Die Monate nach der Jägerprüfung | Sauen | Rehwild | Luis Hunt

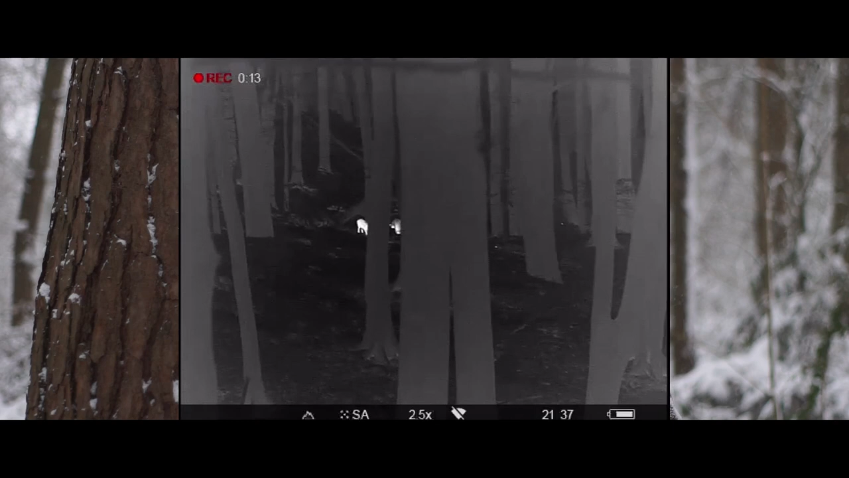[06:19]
haben dort nach Bucheckern im Laub gebrochen und dann haben sie sich in Bewegung gesetzt.